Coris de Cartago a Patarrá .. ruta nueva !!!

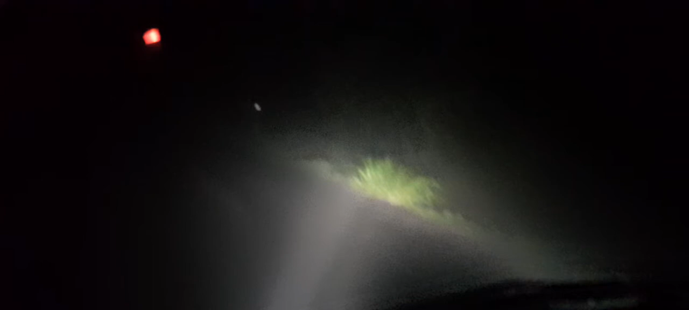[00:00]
Hola mi gente, les quiero mostrar esta carreterita que conecta el sector de Coris de Cartago, parte baja, con Coris arriba o alto de Coris, no sé cómo le llamarán, pero... Este, con... y con Patarrat de Desamparados y con Linda Vista de la Unión también.
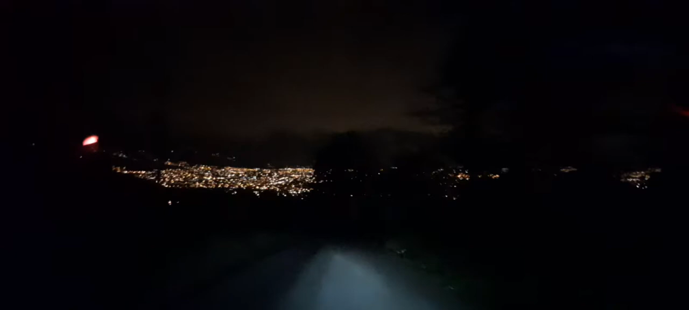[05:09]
Podemos apreciar unas buenas vistas de San José.
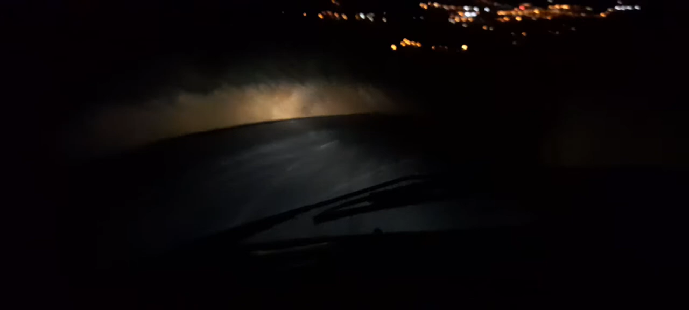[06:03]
es relativamente muy, muy nuevo. Ya les voy a decir hasta dónde es la parte nueva. Acá se desenfocó un poquito. a la distancia.
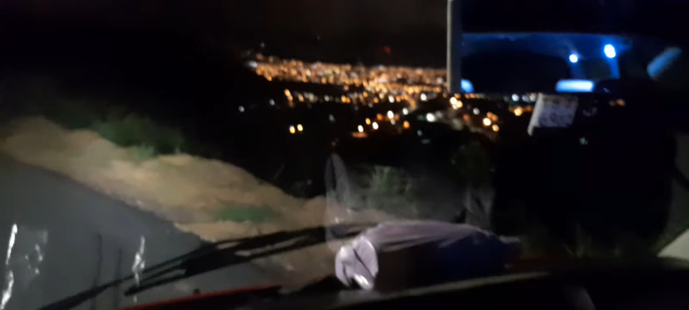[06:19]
El carro doble L.
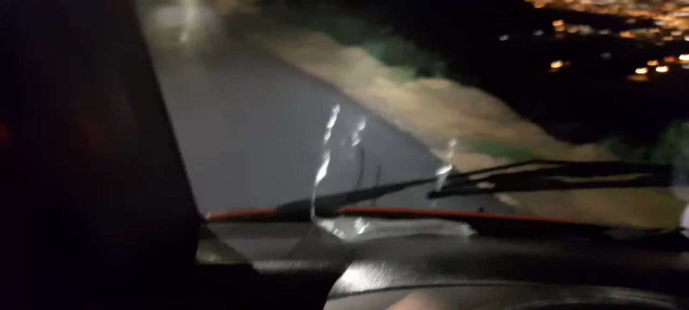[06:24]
Pero bueno, voy a seguir demostrando la carretera. Bueno, por lo menos, ya está bolsa por aquí, por lo menos asfaltada
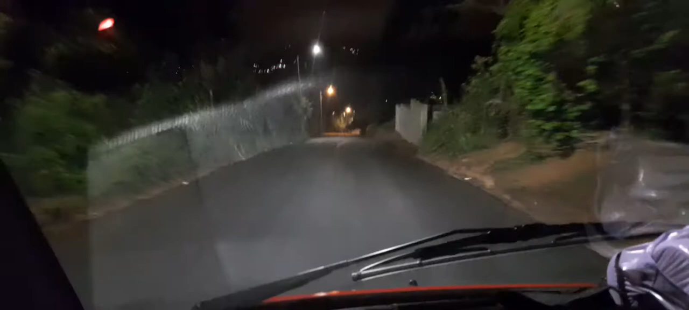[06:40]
con pavimento o asfalto, es relativamente este pedazo nuevo de viaje se nota. Hace falta tal vez un poco de marcación y creo que parte de que hayan arreglado o asfaltado este tramo, creo que hasta aquí a donde está el corte este con la carretera de cemento, llegaba anteriormente
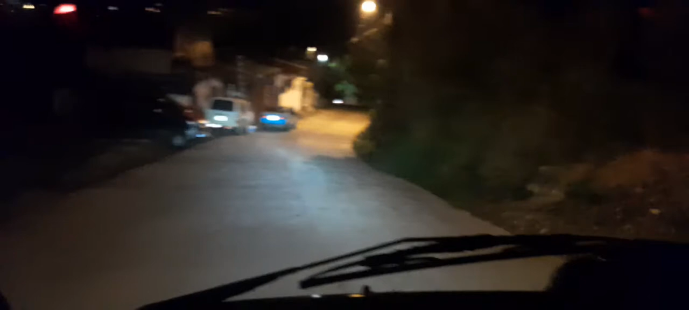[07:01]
la carretera. Ya este pedazo sí estaba. Ahorita voy a pasar por una casa donde supuestamente asustan. Bueno, dicen, dicen que asustan porque es una casa abandonada. Yo la verdad siempre paso echando un vistazo y nunca veo nada. Ahorita se las voy a mostrar.
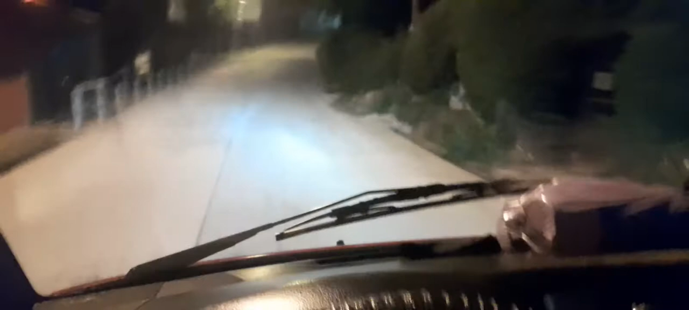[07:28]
Y este es Barrio Los Ángeles. Y por allá lo que se ve es linda vista.